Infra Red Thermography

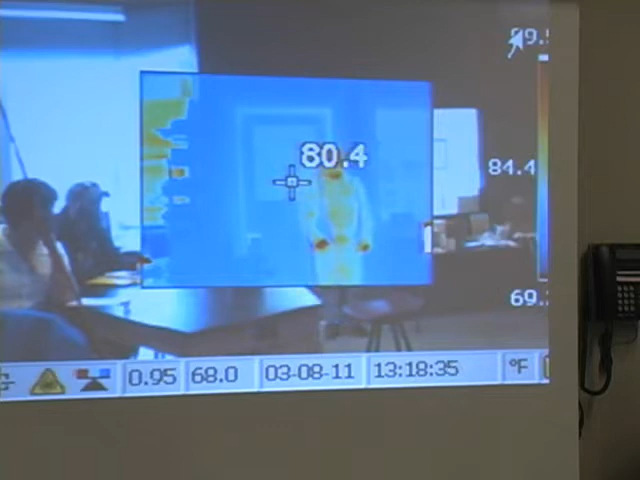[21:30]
On screen: spot 80.4°F
I want you to stand like right at the corner of that table. Keep it right at the corner of this table right here. Keep going. Yeah, right about there.
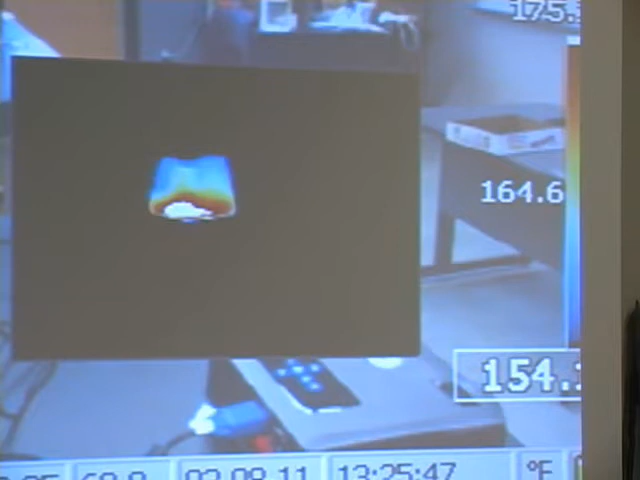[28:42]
So you can make hot coal. A little more, we'll see the whole pot.
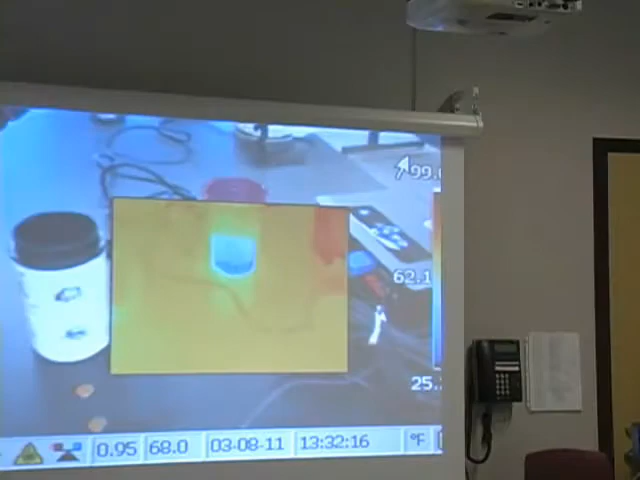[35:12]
If you were to take this out of the picture, take the heat away from this thing, because this is putting out a lot of heat.
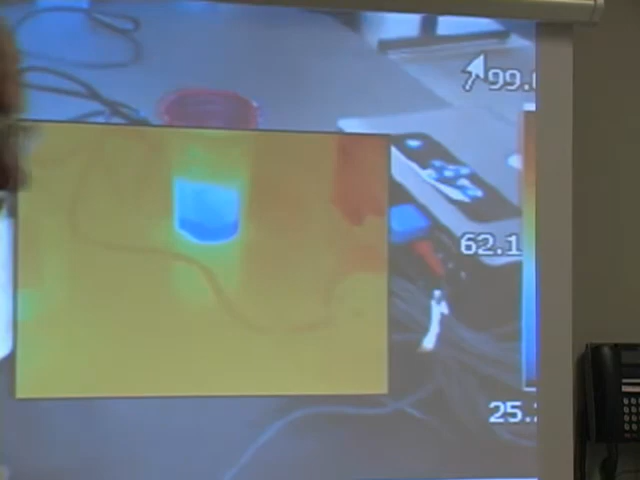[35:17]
It's going to give you a better, the next time I reset that camera,
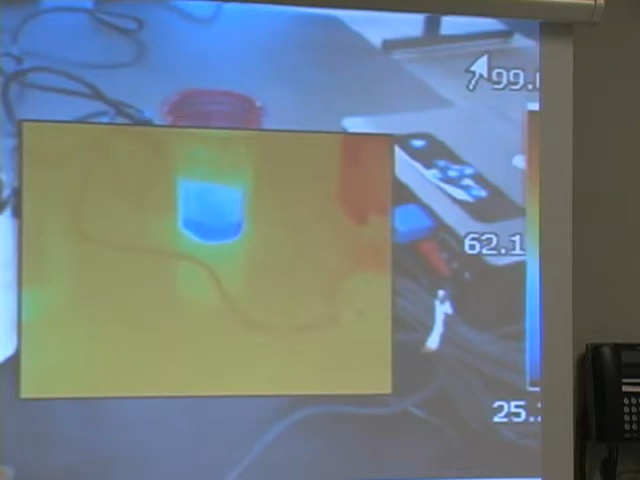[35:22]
it's going to take a look at what's in this cup. Do that.
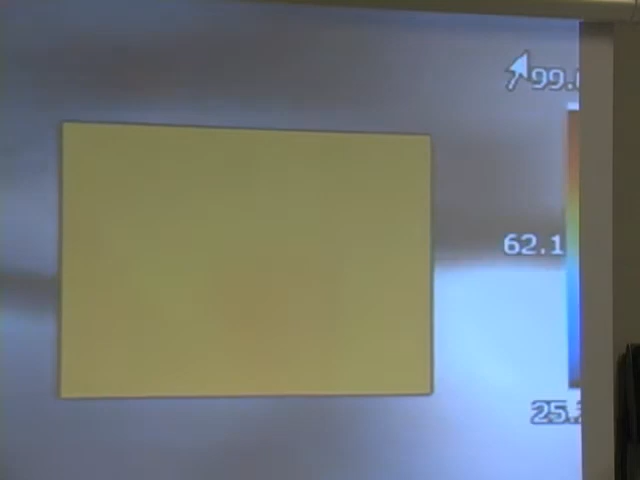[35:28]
$15,000. This one's full of ice. Less expensive. This one's full of hot water, and the tripod's not strong enough for it, obviously.
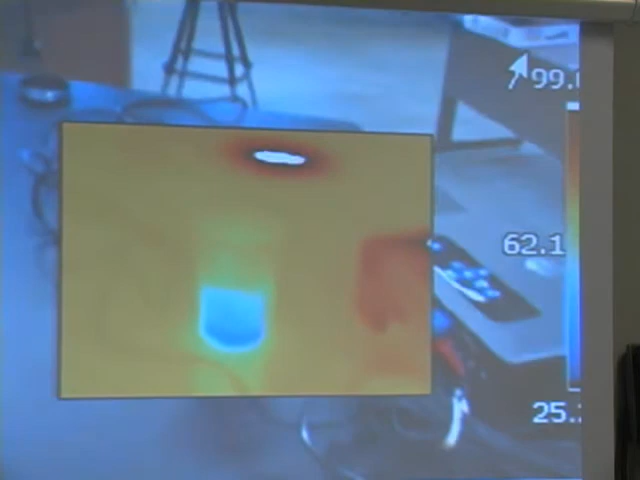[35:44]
It's going to take a look, see where the projector's red over there, right hand side, that's where it's getting its 99 degrees. It's getting its lower end from the ice that's right in the middle. Wes, could you just move that cup up to the other end of the table?
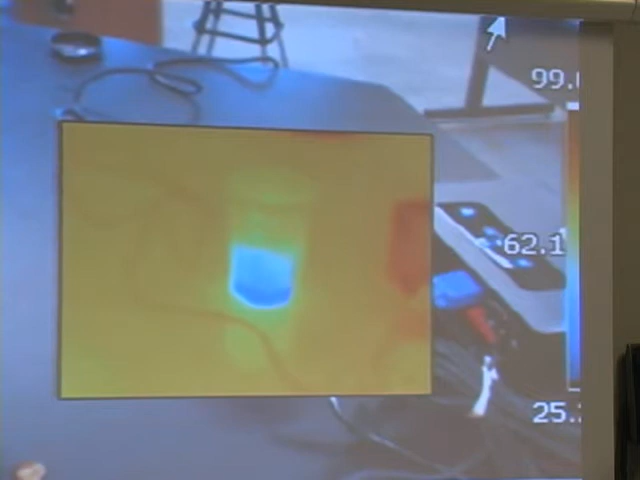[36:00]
Yeah.
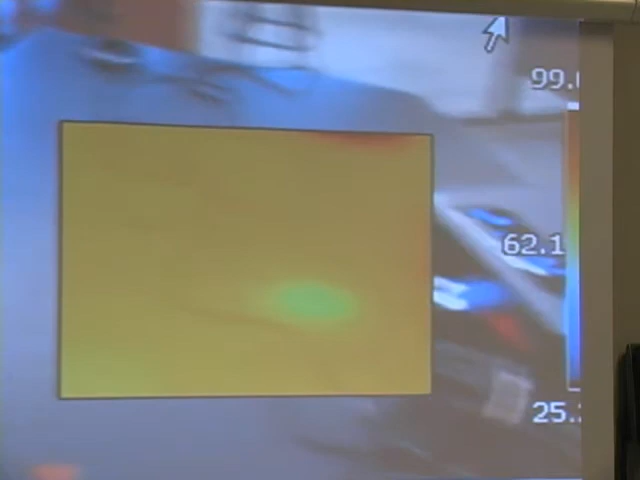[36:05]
Now, as you come over here, if you were to reset that camera, you wouldn't get the 99 at the top. You would take a nifty temperature reading in the area that would give you a better rest of the camera. You could probably do that when you work better. It just does not have an automatic setting. Does it have a video out?
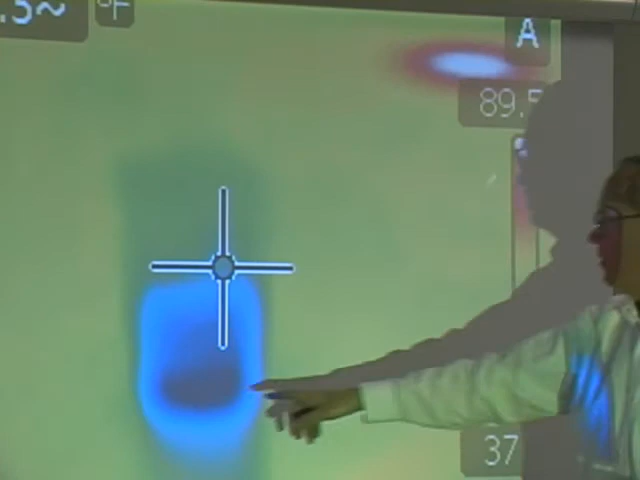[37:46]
Now if I move it up, it's scale. Now if you move it up to where it is, it includes this hot spot, it changes the scale.
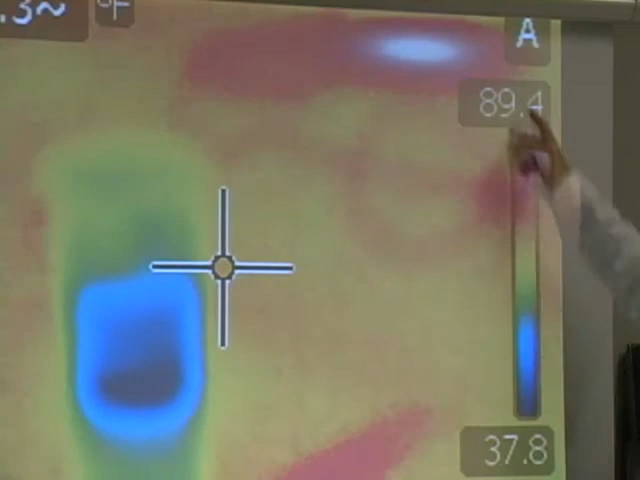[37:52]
You don't get the resolution that you can if you zoom. Get it close, real close to that glass, nothing else but the glass. Move right in on it. And you'll see that it really changes the scale when you get far better definition. Okay, you'll have to back up a little bit. You have right about a little more down the top of it. There you go. You get a lot better definition the closer you get. This is where these things are designed to work. Within 14 feet, you can get really good resolution to the point. You can see what's going on?
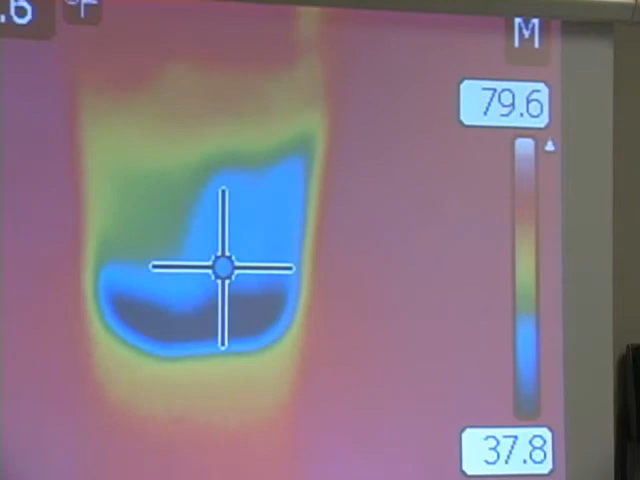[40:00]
If you're going to do it after the sun goes down, you better wait 2 hours if the outside of the house comes down in temperature. So you really want to be doing this stuff when the sun's not out, you don't want to at least 20 degree difference. However, if you have an air-conditioned house and it's 100 degrees outside, you can do this. You just have to factor in where the sun is, try to get the shade.
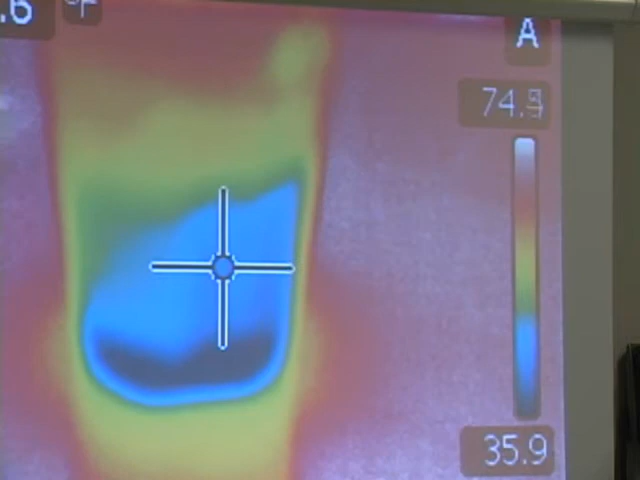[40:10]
If the sun rises from the south, right, hits the south side, try to get the north side of the house, get a good basis for it. Factor in the sun, you can do this. Okay, so excuse me. So on automatic, we've got a low here of 35 and a high of 75. So I'm saying the middle is around 55. So we want 50 to 60 on here? Well, if you depend, do you want to look at just this portion and see would there be anything, any irregularities in here?
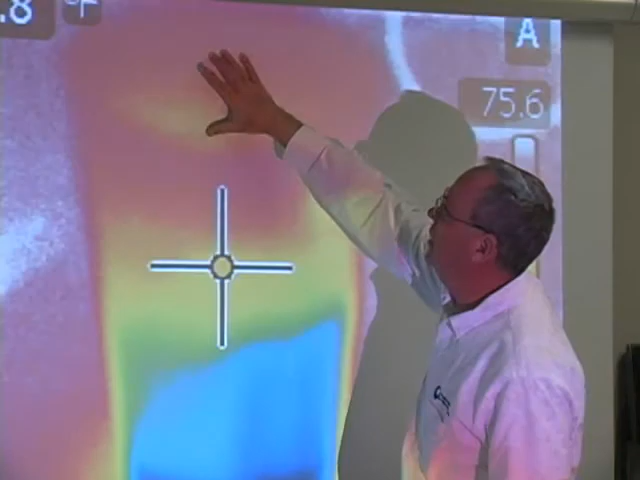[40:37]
Or do you want to look at the ice and see some real good detail in there?
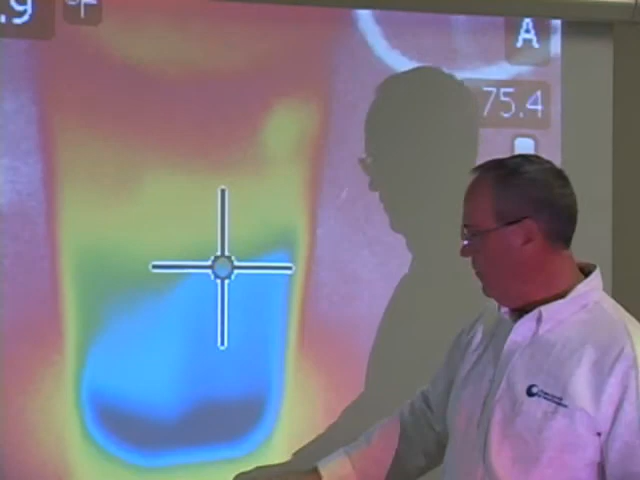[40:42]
If you want to look at this and it says it's 35 degrees, you might want to set your camera 30 to 40.
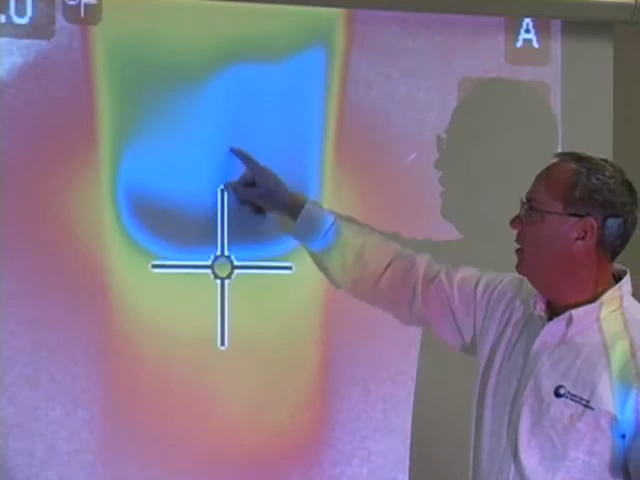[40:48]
And then you'll be able to see more gradients in here, more evolution. Is it necessary? No, I know the lights on that glass is cold.
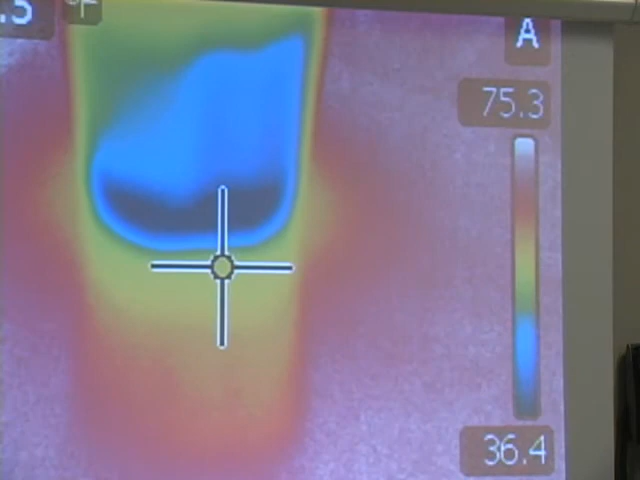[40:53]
You're looking at a house and you have hot air coming out from around a window or cold air coming in from around the window. You don't need to know more than that. You don't need to know whether it's 30 degrees or 20 degrees.
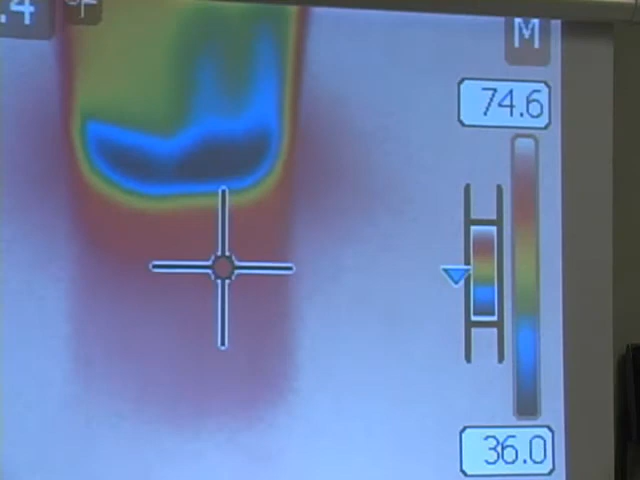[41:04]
It's cold. It's coming in. It shouldn't be there. That's all you need to know. But you need to be able to at least know in your own mind that it's real and it's not some game you can't play on.
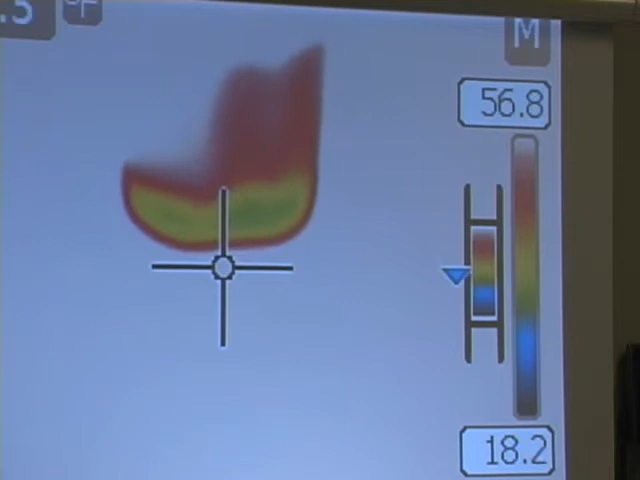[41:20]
Okay, let's, I have some other pictures here that we can start getting into.